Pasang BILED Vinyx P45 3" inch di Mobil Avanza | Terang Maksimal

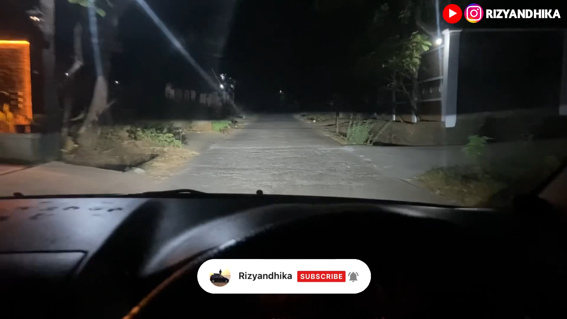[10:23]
Oke disini saya tunjukkan untuk hasil cahayanya ya Disini kaca film Kaca depan itu 40% Nah hasil cahayanya seperti ini Jika ada di dalam Ini hikbing Terang sekali ya Sudah lebih dari cukup sih ini Untuk luar kota juga cocok